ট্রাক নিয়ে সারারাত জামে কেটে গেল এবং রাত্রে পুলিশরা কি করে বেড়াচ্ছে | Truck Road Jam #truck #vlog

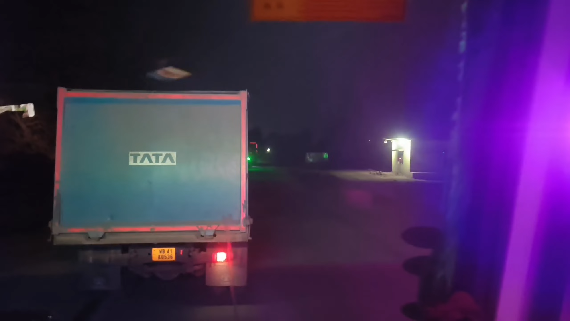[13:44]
আর এখন 11:33 বাজছে এখন সে বিকেল 3-4 সময় গাইড বের 11:33 আর এখন এখান থেকে যেখানে আছি
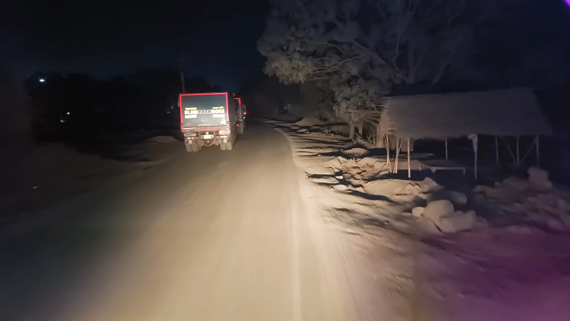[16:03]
কি মনে হচ্ছে দেখা যাক, ডান দিকে মারতে ভয়ও লাগছে, জায়গায় জায়গায় ফাঁকা রয়েছে, মনে হচ্ছে ঘুমিয়ে গেছে মনে হয়। এই 52-01 আমাদের এই গাড়ি বটে, আর কেউ ডান দিকে বেরোচ্ছে না ভয়ে, এমন পজিশন।
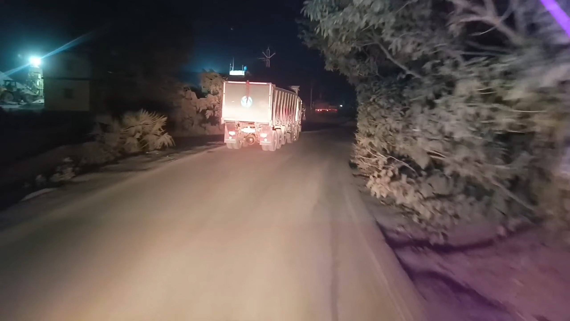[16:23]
আমি কিন্তু এক থেকে গাড়ি চালিয়ে যাচ্ছি, এগুলো তো মনে হচ্ছে মানে ফাঁকা হয়ে গেছে, মনে ঘুমিয়ে গেছে।
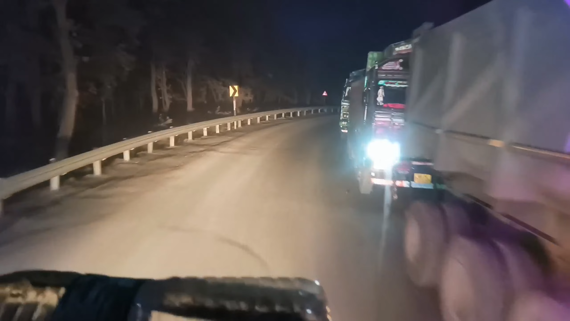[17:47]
জামটা কিরকম লেগে আছে বুঝতে পারছো তো, আর যা জাম ঠেলে ঢুকেছি, মাথা খারাপ মতন ব্যাপার। তো চলো বন্ধুরা যাই।
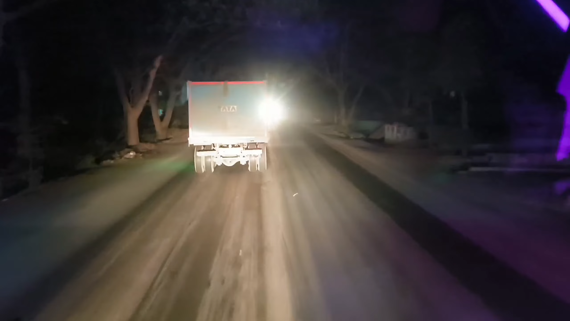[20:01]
দেখতে পেয়েছো গাড়িটা, কিছু করার নেই, গাড়িওয়ালাদের ঘুম নাই, বুঝতে পারলে তো? চলো বন্ধুরা যাই, দেখতে পেয়েছি রাস্তা তো মোটামুটি মানে রোড ফাঁকা, পাহাড়ে ফুল জাম এবং সারা রাতে গাড়ি বেরোবে।
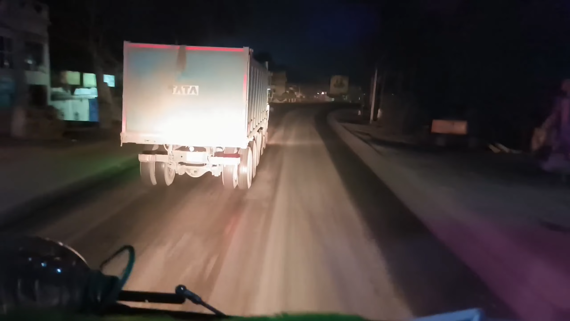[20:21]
এই গাড়ি কিন্তু একবার অ্যাক্সিডেন্ট করেছিল খুবই ডেঞ্জারাসভাবে, কিন্তু ড্রাইভার খালাসি কিছু হয়নি, অনেক পুরনো, কিন্তু মানে গাড়িটা 2 বছর 2.5 বছর বয়স হয়ে গেল। আমি ফাইনালি মোহাম্মদবাজার ঢুকছি, তো চলো বন্ধুরা আইডি আর কথা বলাবো না রোডে, আগে যাই চলো।
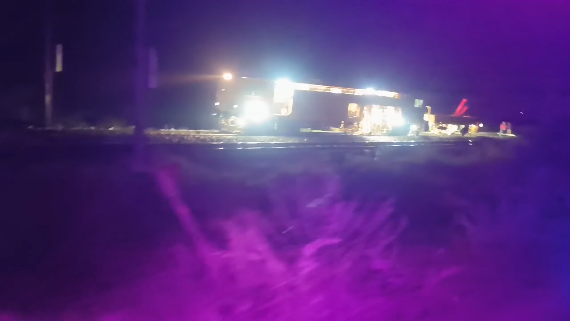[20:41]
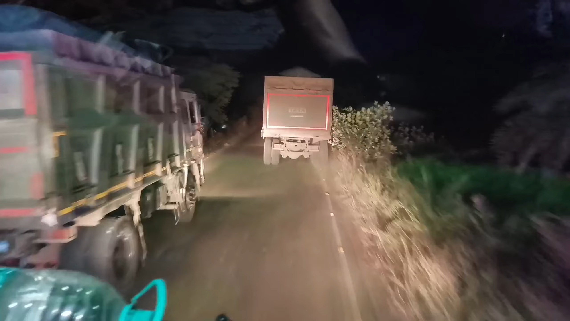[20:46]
বন্ধুরা দুটো গাড়ি যাচ্ছিল, তার মধ্যে একটাকে ওভারটেক করলাম, আর একটা সামনে যাচ্ছে,
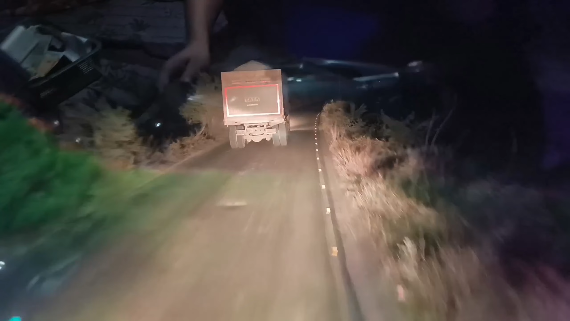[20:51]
দেখা যাক কি পাচ্ছি নাকি, চেষ্টা করা যাক কি হচ্ছে।
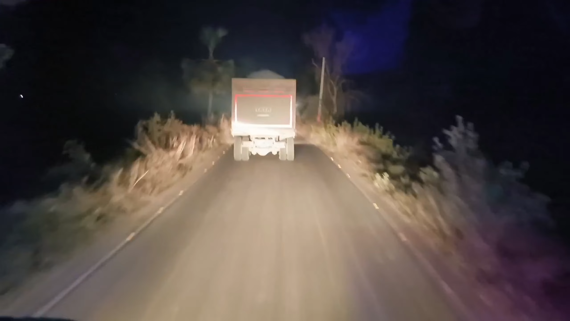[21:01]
মনে হয় জীবনে যা ওভারলোড নিয়েছে, আমি কিন্তু সাইথিয়া পেরিয়ে চলে এসেছি, আর এখন ট্রেনের কিছু কাজ করছিল আমি বুঝতে পারলাম না।